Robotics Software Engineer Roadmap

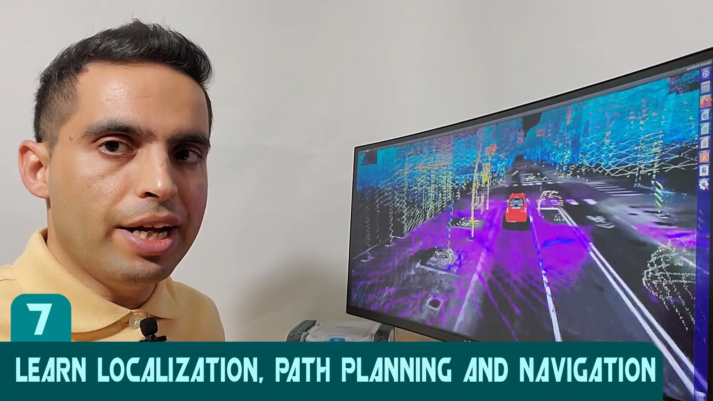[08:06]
Simultaneous localization and mapping also known as SLAM is a method in robotics mainly used for self-driving cars,
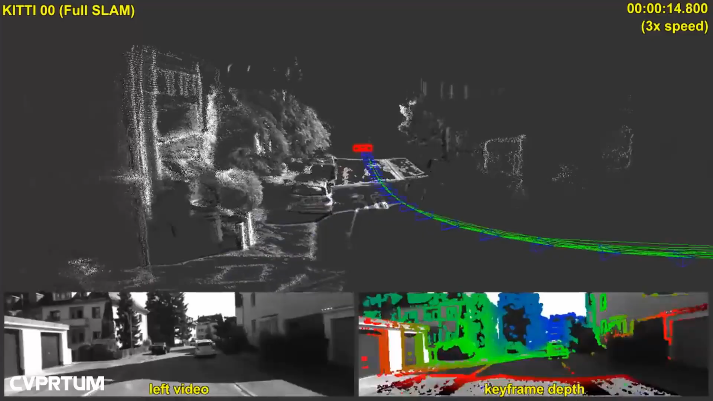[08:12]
robot vacuums, robot dogs and other mobile robots.
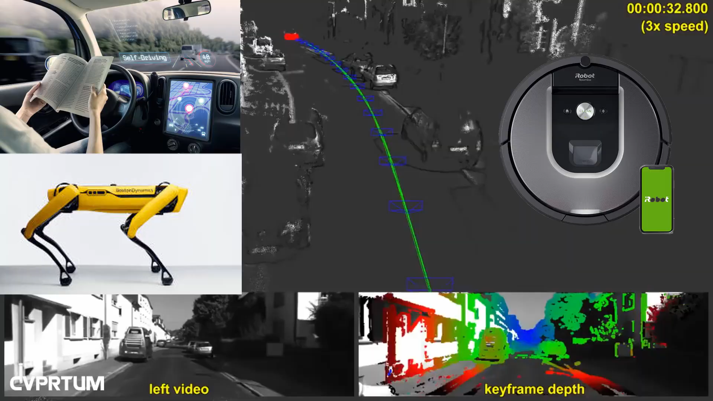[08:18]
SLAM lets you build a map of an unknown environment and localize your robot in the map at the same time.